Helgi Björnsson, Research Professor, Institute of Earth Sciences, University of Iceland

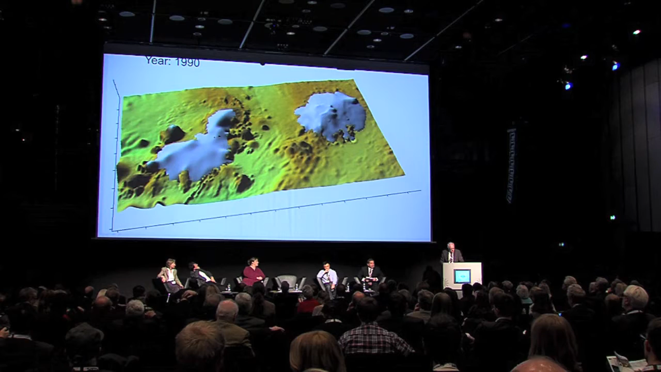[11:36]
expect our glaciers to, what is this? Okay. You can see the year 2012, and you look at the two of our ice masses, how we are predicting that they will disappear.